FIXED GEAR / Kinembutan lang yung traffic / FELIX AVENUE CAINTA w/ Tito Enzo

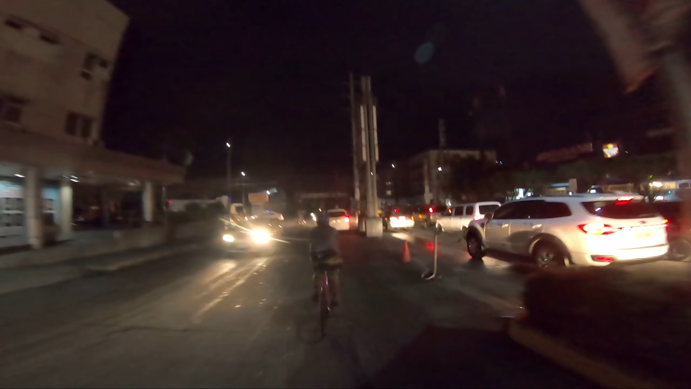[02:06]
Magsha-shopping sila before Christmas to eh. Nakita kami sa Marikina. So ayan, dito pa lang. Dikit na agad. Tapos sa part na to, kumarga na agad siya. So ang tito mo gahabol.
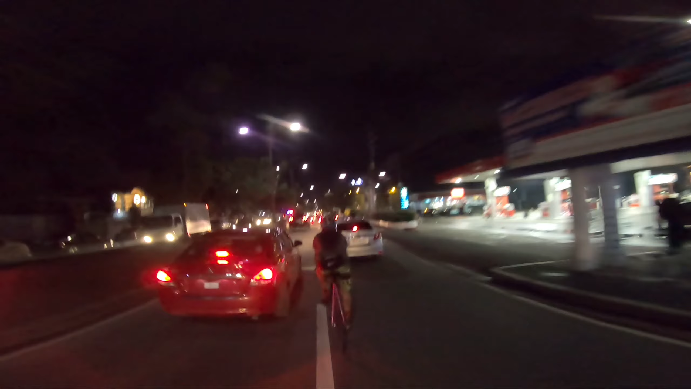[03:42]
Dito, rumatkat na naman siya. Yan, dito medyo sumisikip na yung traffic dito. So, gagamitan niya na ako ng malulupit niyang talent sa singitan.
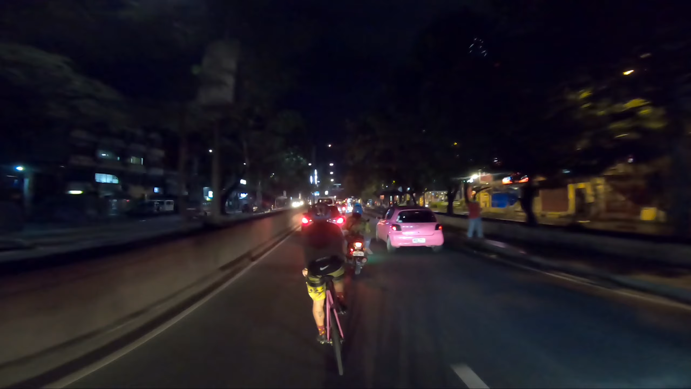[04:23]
Ito talaga yung part dito sa Felix Ave na nagta-traffic ng husto. Kaya minsan kinukuha namin yung side na yun. Ayan, lalo dito sa may Vista Verde. Ito kasi may mga kumakaliwa papasok ng subdivision.
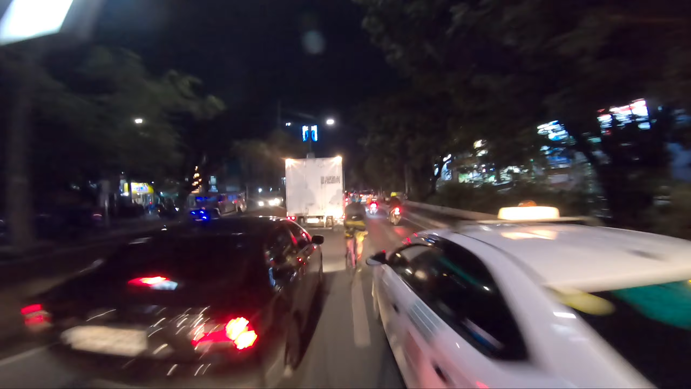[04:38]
Whoopsie! Diba?
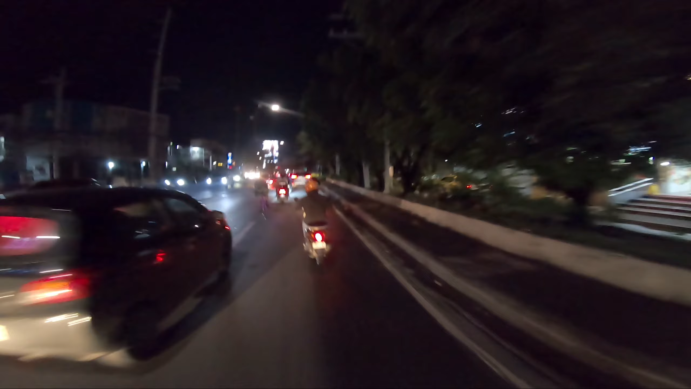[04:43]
Mahusay sa singitan to si Tito nyo, Enzo. Ayan, itong part na to, pupunta rin kami sa side kasi nakita namin maraming motor sa gilid. So medyo may kabilisan kami dito.
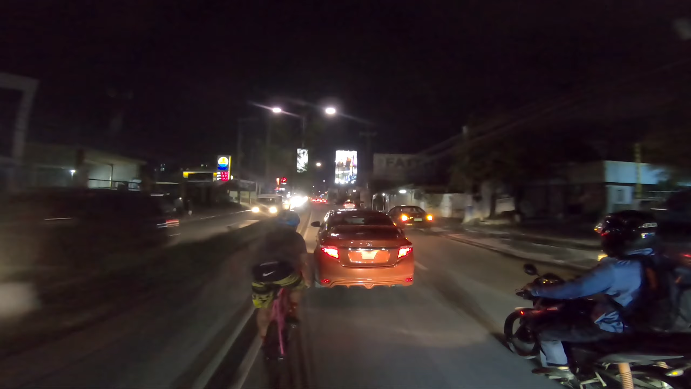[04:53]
Hindi na kami gumit na doon kasi may PCX yun sa gitna. Ayun, nakita nyo. Ayun. So, hindi na kami pumunta sa way nila kasi baka mas mabit lang kami. So dito, ito traffic na talaga to. Nagta-traffic to dahil dun sa hypermarket eh.
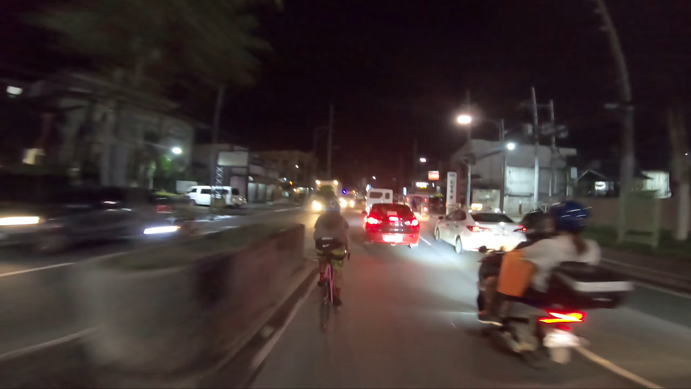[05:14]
Sa may Village East.
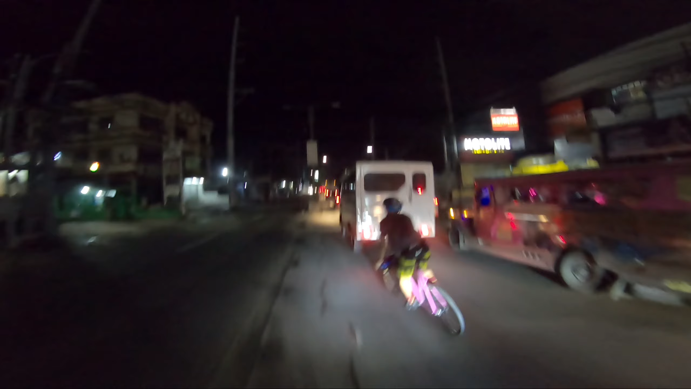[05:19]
Oops, muntik na siya doon. Oops. Dito sa part na to.